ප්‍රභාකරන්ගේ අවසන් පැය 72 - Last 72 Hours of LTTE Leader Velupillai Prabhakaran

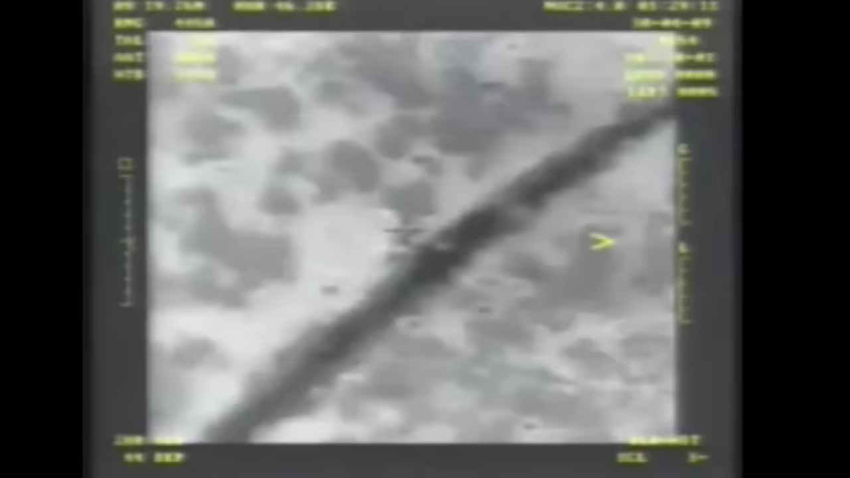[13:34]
වැඩපිළිවෙළ ඉතා සාර්ථකව ඉටු කරමින් පැවතුන අතර මේ මොහොත වන විට බීච් කින් 2000 යානය අවම
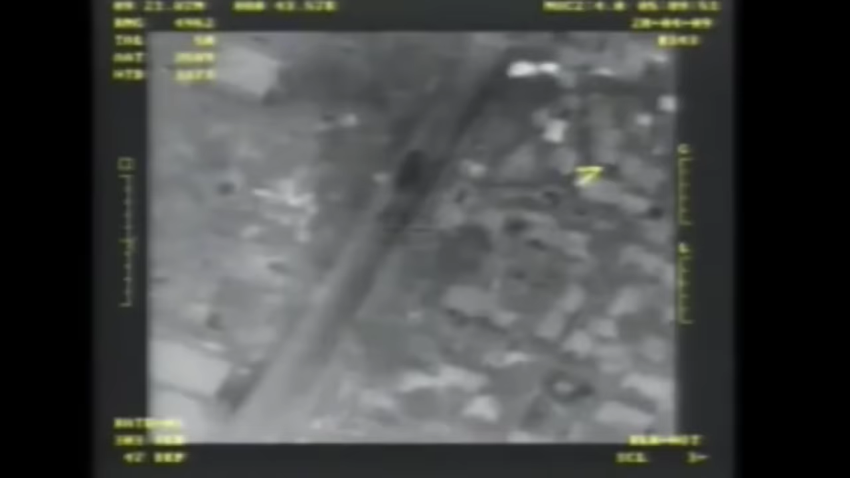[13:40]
වශයෙන් දිනකට පැය 20ක්වත් ගුණෙහි රඳව තබා ගනිමින් භූමියෙහි සිටින අණ දෙන්නන්ට සහ බටපිලිස් වලට සජීවී දර්ශන ලබා දීම සිදු කෙරුණා.